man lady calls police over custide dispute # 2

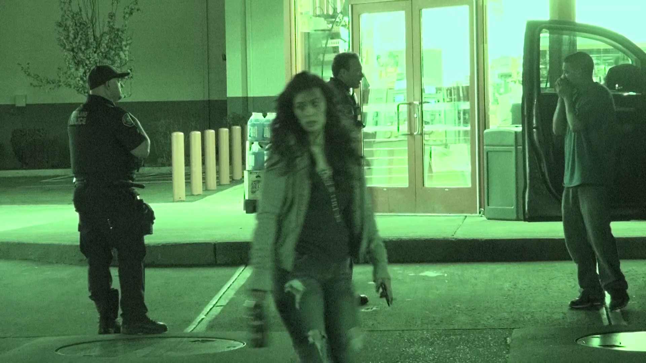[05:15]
No. No? No, this is a child custody case. A couple weeks ago, someone got killed across the street. Really? Yeah. Oh, over there? Yeah.
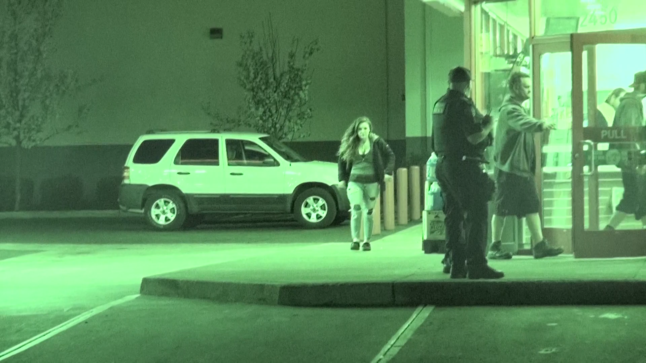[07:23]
I guess they're gonna take his truck.
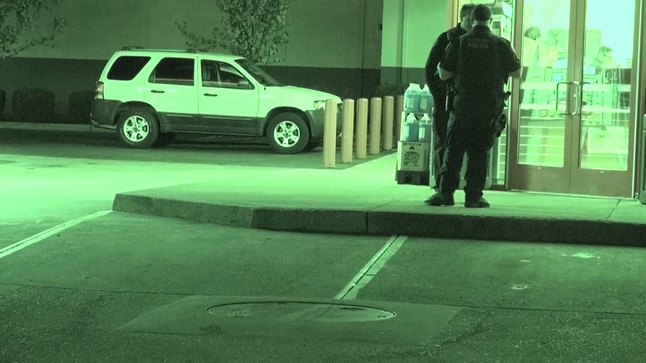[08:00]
Which is a very likely possibility. Yeah. So now the cops going in there to have a little chat in there.